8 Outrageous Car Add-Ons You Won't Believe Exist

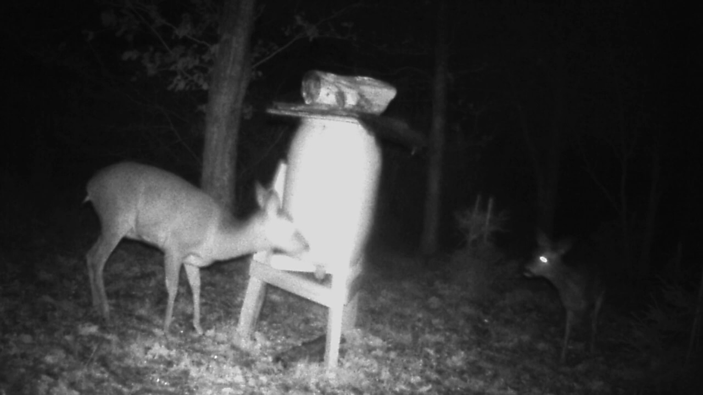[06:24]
These systems utilize infrared sensors to detect heat emitted by objects, creating a detailed image of the surroundings even in complete darkness.